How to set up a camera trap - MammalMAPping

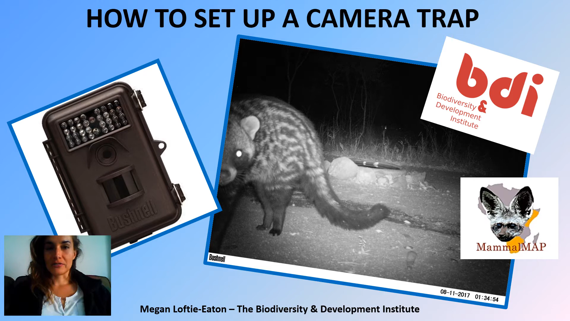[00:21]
especially mammals, so it's like a little a little spy in the bush that you can use to record any any kind of critters roaming around on your property or in a nature reserve or wherever you choose.